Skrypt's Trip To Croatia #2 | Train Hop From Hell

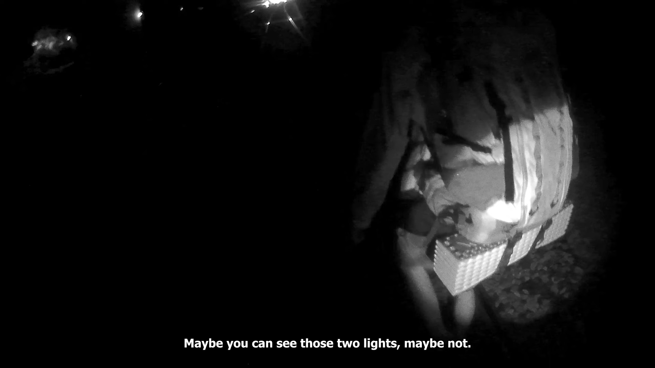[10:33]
And maybe you can see those two lights, maybe not. That's a locomotive, that's what we're thinking, that is a diesel.
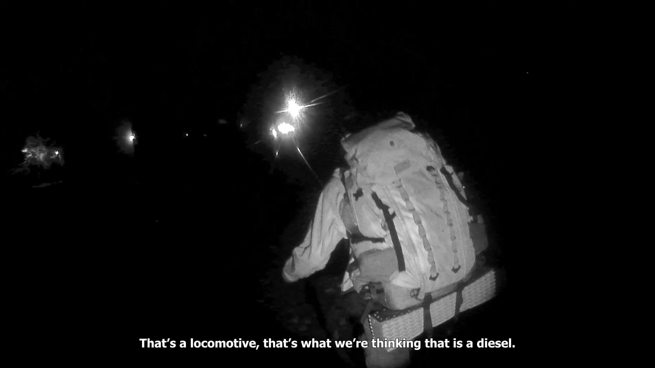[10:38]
But we'll see. We're gonna stash the packs somewhere like this down the hill.
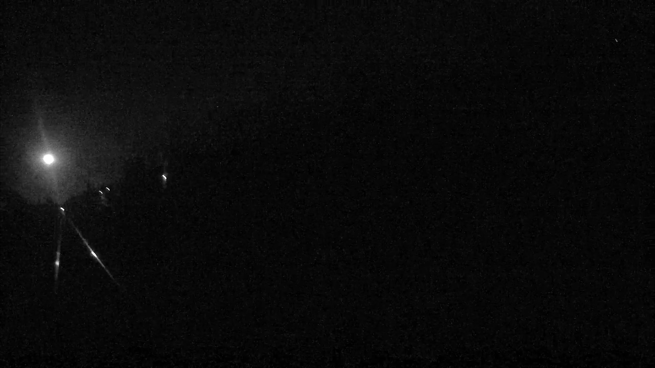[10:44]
Well, by the tracks, I mean. Yeah, let's go here.
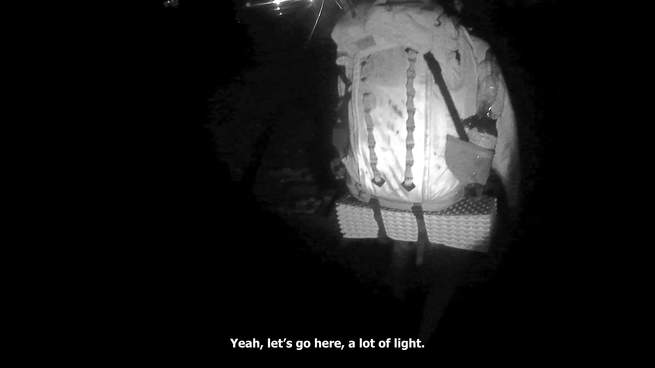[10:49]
A lot of light. Here.
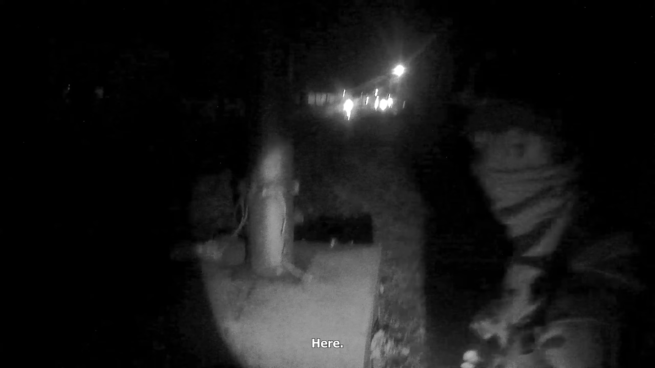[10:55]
Yeah. You sure not there? Where? There, under the wedge.
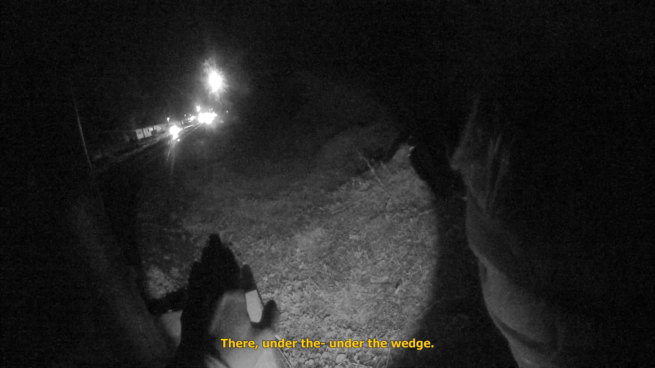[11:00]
Kind of. Oh yeah, true. That is a good place too.